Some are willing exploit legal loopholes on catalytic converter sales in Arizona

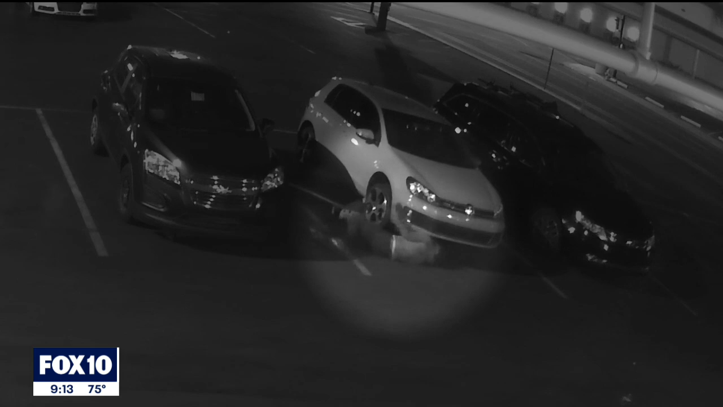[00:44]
The suspect caught on camera driving away in a car with camouflage paint near 7th Street in Thomas and Phoenix.